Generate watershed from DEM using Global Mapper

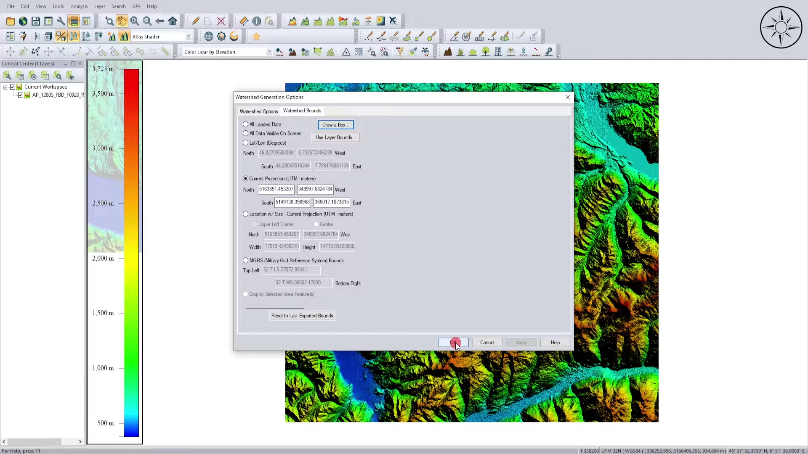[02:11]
so now global mapper is creating watershed i'll just wait until the operation ends so as you can see global mapper created water sheets
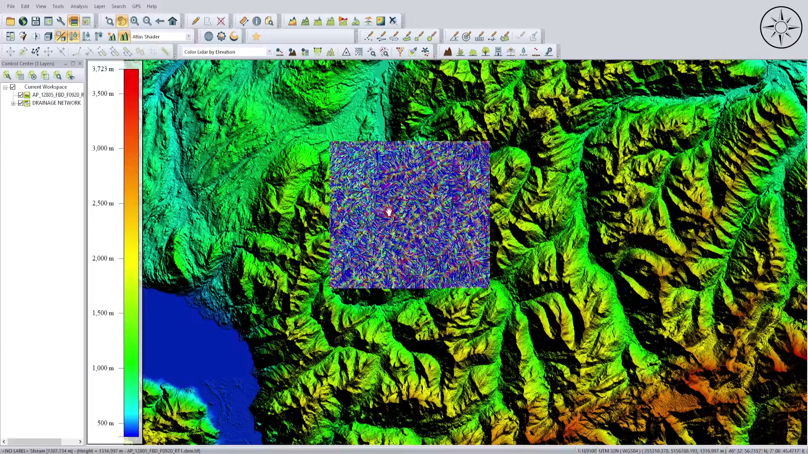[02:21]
in the specified area the beautiful thing about global mapper is you can export your
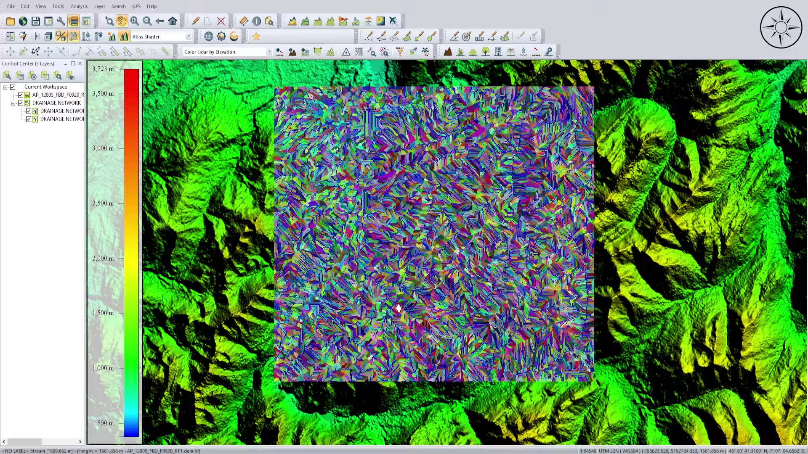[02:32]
water sheets as for example a ship file this is what i'm going to do so to export this water sheets
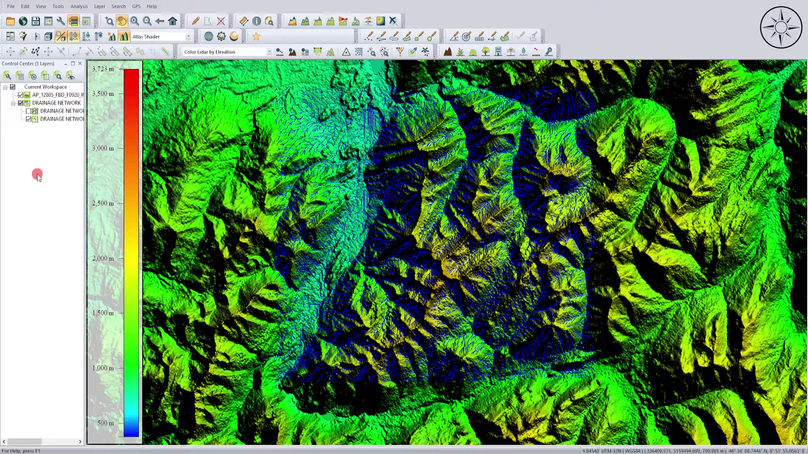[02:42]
all i'm going to do is i'm going to file and then click on export then click on export
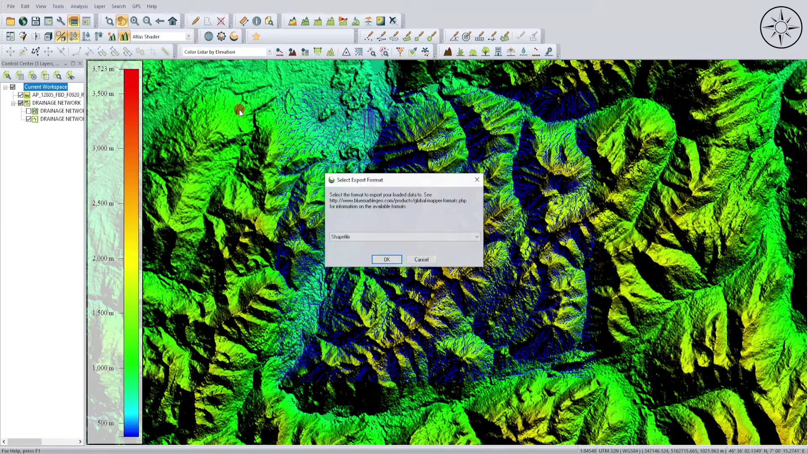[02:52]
vector leader format i can specify that i want to export my watershed as a ship file then click ok because my watershed are lines i will click on export lines specify where you want to save your ship file and then click save
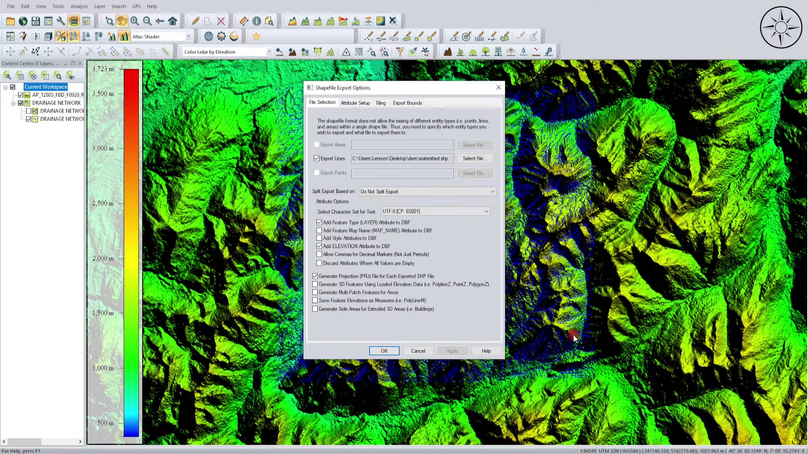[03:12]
then click ok after that open agis software for my case i'm using arcgis click on add data